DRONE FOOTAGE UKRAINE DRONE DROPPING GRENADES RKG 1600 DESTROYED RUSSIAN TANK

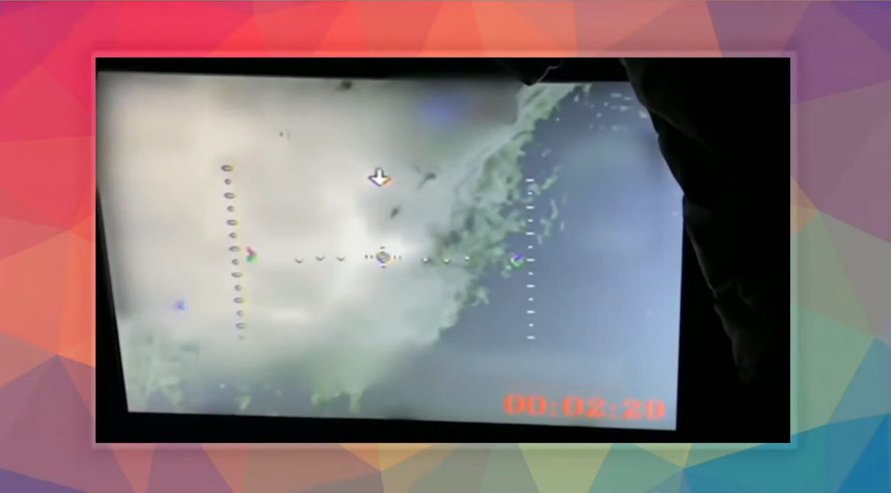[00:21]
In a video released late afternoon from Ukraine Armed Forces
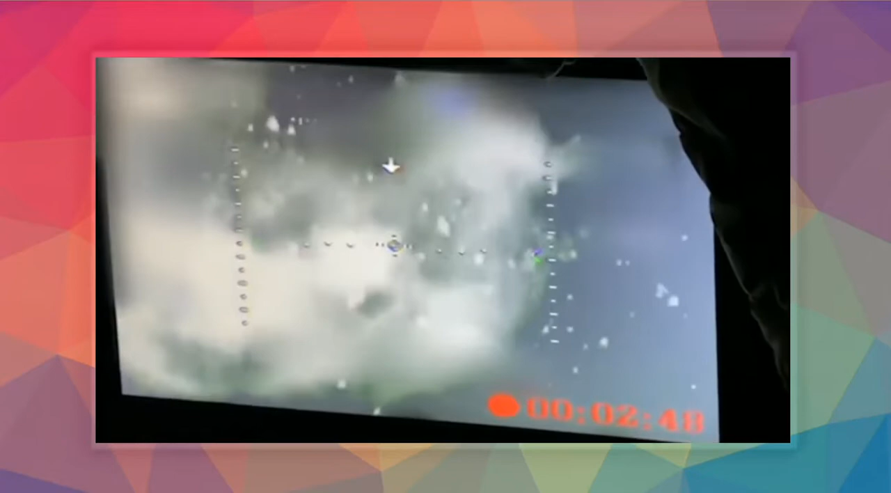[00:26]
is seen a drone dropping at least three munitions probably hand grenades of the model RKG-1600 to a Russian tank destroying it completely.
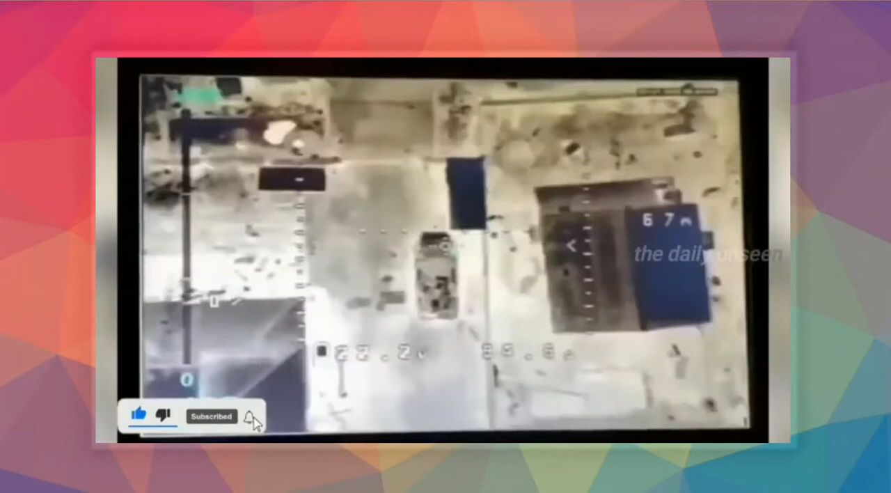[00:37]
In another video released an Ukrainian drone-dropping two munitions RKG-1600
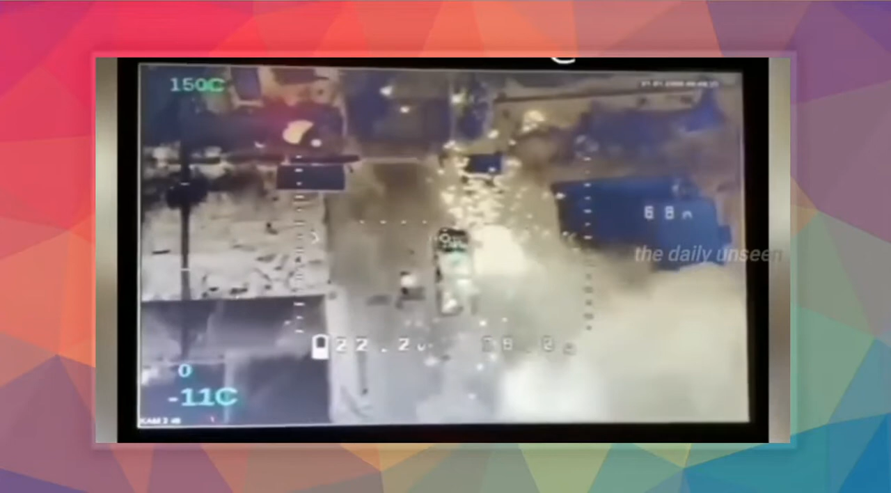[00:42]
On screen: scale top 150°C, scale bottom -11°C
onto a Russian self-propelled howitzer completely destroying it.
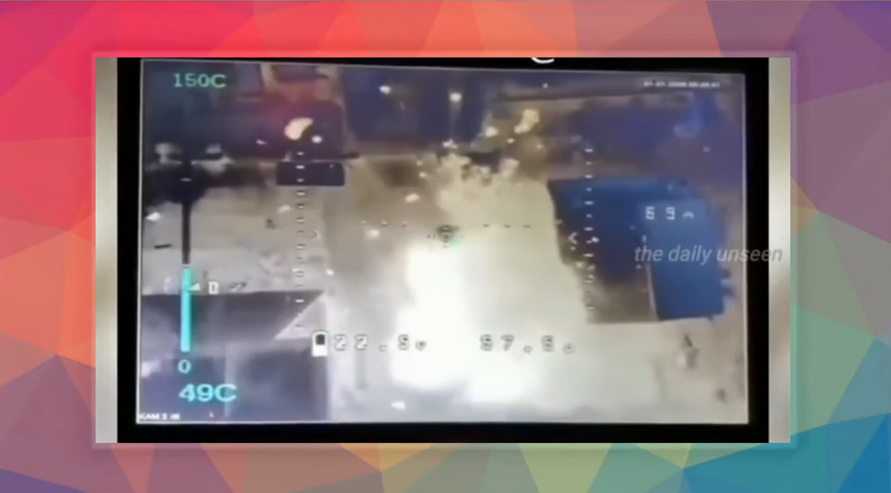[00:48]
On screen: scale top 150°C, scale bottom 49°C
According to the Ukrainian Armed Forces the new batch of drones that foreign countries donated to Ukraine are highly effective against heavy armored vehicles striking from above.